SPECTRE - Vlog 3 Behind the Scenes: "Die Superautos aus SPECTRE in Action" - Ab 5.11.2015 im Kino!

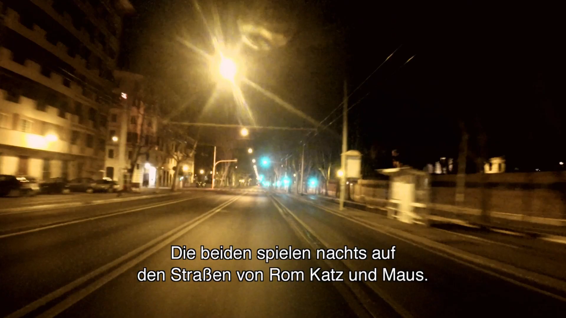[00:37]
So it's a cat-and-mouse game through the nighttime streets of Rome at great speed between two of the fastest cars in the world, neither of which you'll have ever seen before.
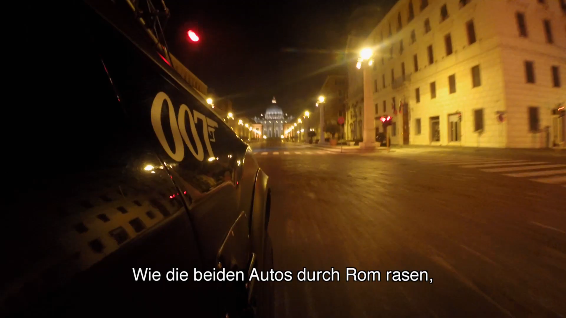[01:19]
Just with the two cars racing through the streets of Rome, I mean, how often do you see that?